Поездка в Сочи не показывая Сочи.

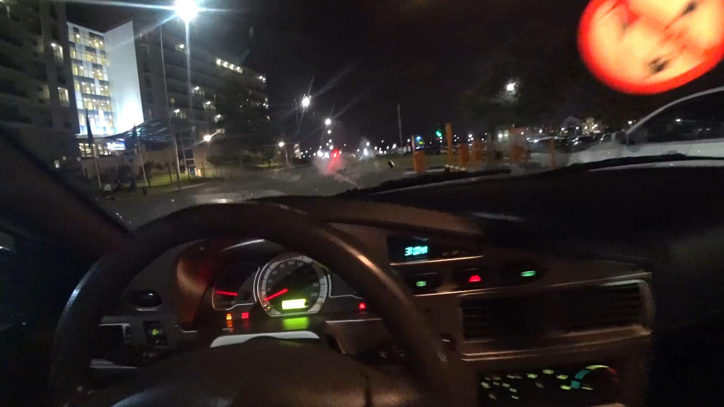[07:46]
Пес его знает Короче Я не понял Как делать Эту подсветку И если тахометр Переваливает За 4000 То есть Типа у вас Какой-то кикдаун Канди Отключается